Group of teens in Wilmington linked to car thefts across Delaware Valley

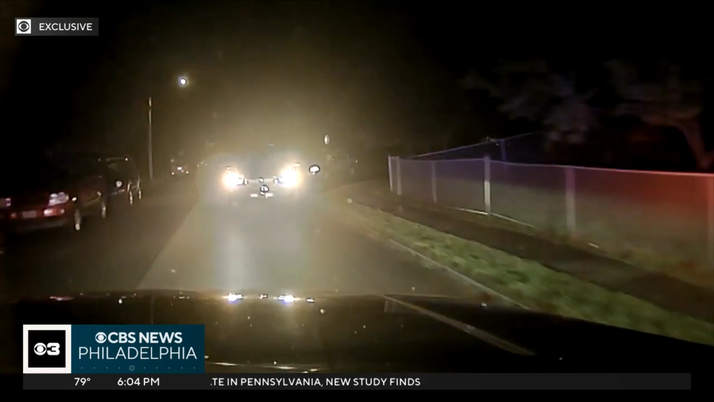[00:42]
INVESTIGATORS SAY IS A STOLEN BMW SUV MAKING THEIR GETAWAY FROM HAVERFORD TOWNSHIP POLICE. OFFICERS CALLED OFF THE PURSUIT LATE MONDAY NIGHT FOR SAFETY REASONS.
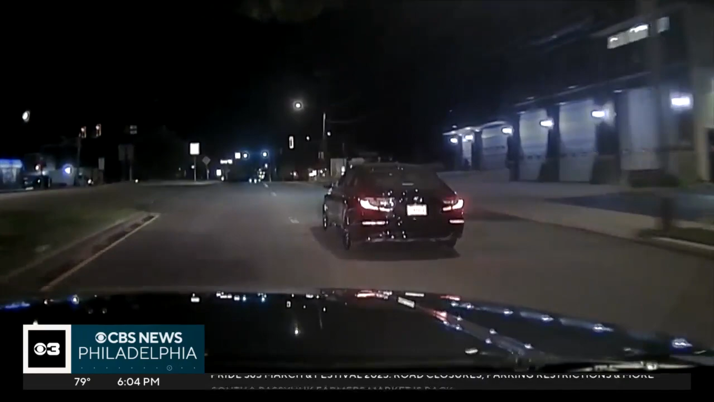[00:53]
THE STOLEN CAR WAS LATER LOCATED NORTH OF WILMINGTON, WHERE INVESTIGATORS SAY THE TEENS LIVE.